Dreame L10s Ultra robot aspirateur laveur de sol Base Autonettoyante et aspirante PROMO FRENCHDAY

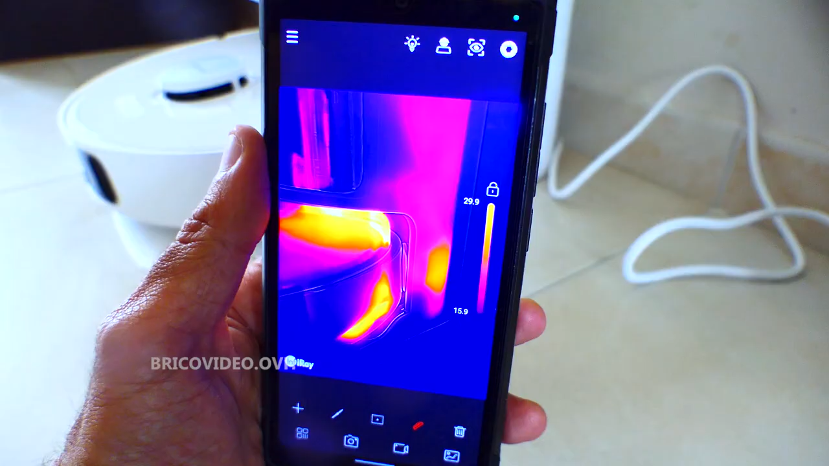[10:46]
Une caméra thermique, on voit qu'il y a un air chaud sous la partie arrière.